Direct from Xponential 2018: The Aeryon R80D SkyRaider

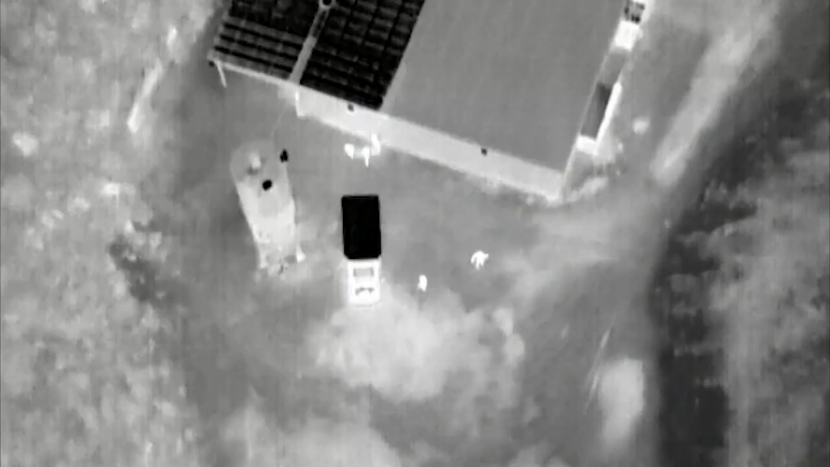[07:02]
Guys on four packs, west side of the building appear to be loading a box truck.
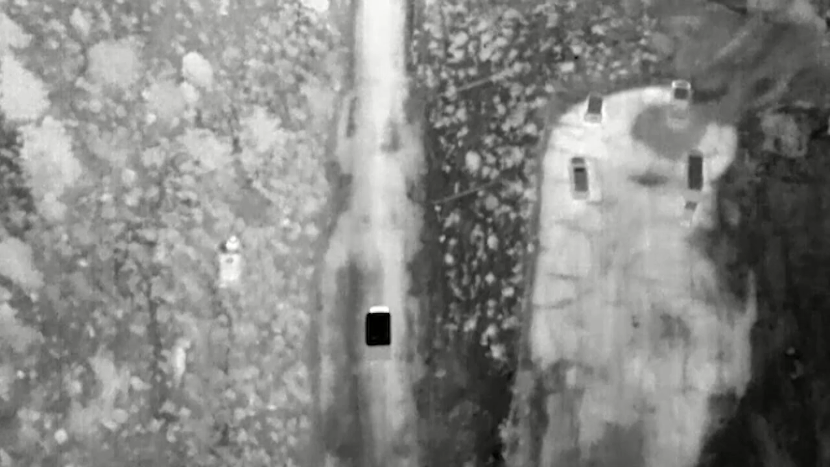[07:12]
Box truck moving your way. Roger, lights down, down's out.